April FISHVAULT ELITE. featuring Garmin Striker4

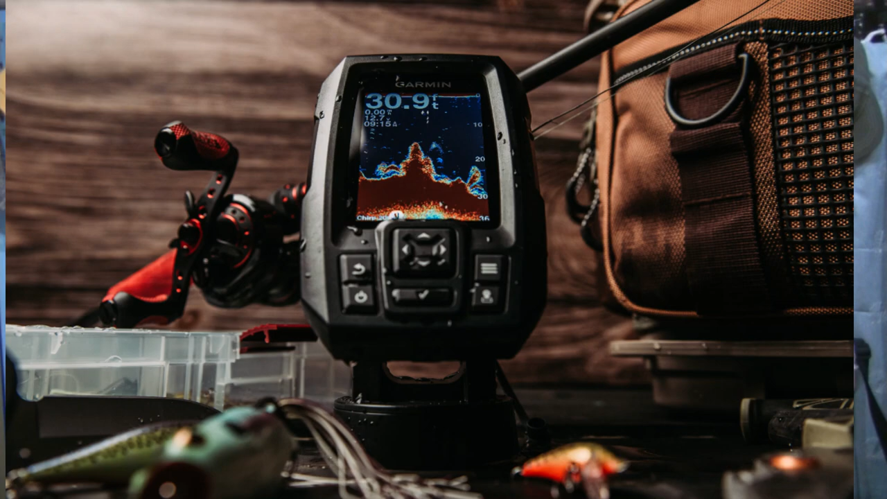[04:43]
and then you can zoom in on the photo or pause the video and see in the photo which version they were supposed to get. I'm assuming I'm not going to get like the top of the line latest Garmin small fish finder.
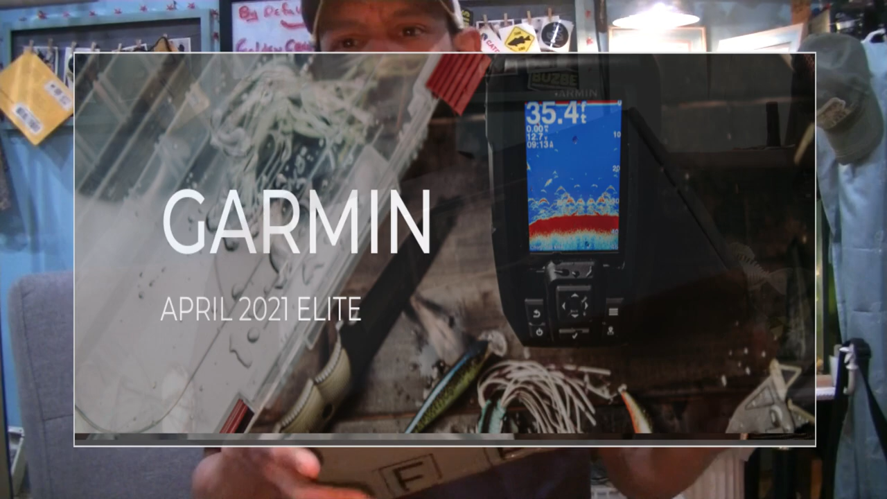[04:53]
Obviously, by the size of the package here, you can tell it's a small, I guess probably like a 6-inch screen maybe, I would assume.